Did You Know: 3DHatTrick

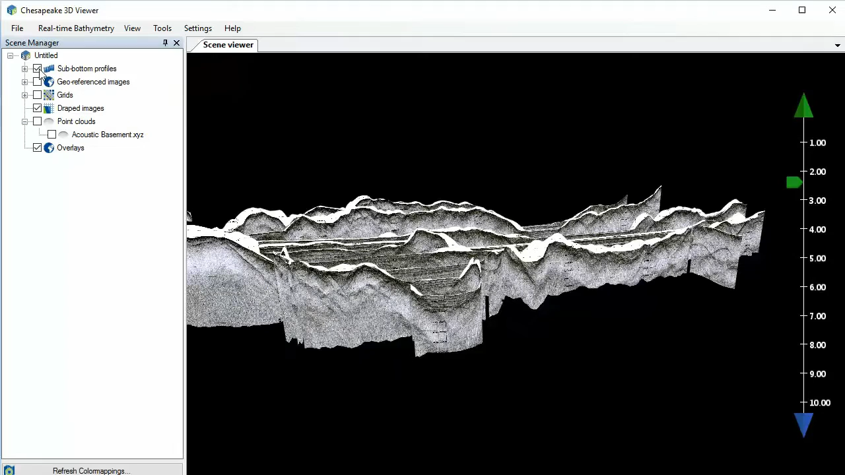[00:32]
You may know that in a 64-bit SonarWiz 3D viewer,
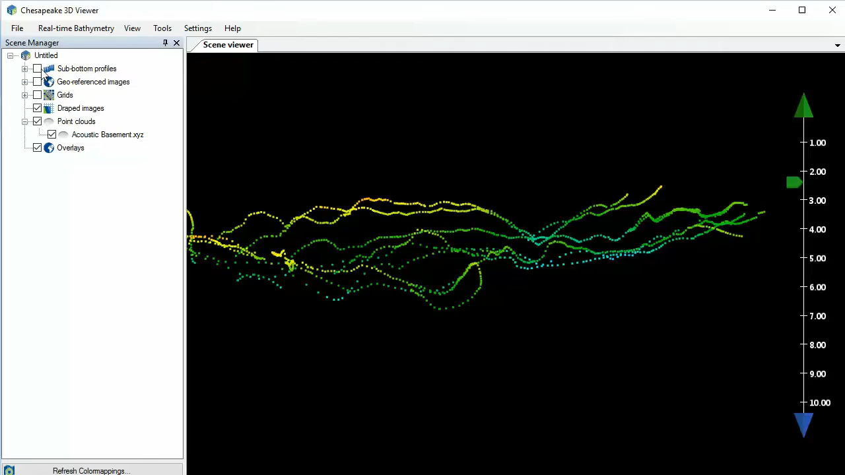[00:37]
you've got the ability to display 3D point clouds such as this digitized acoustic basement over some spark or sub-bottom lines, under a Reson 7111 backscatter mosaic, and finally a 3D depth surface all processed and exported from SonarWiz.
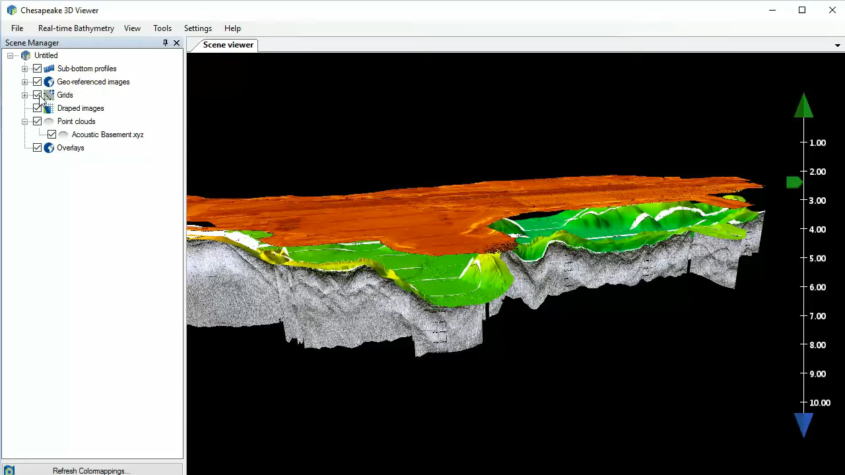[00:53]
We love our 3D viewer, but how do you share this cool 3D-ness with others? In SonarWiz, we give you three options. First, you can create your own video fly-through by recording a movie file.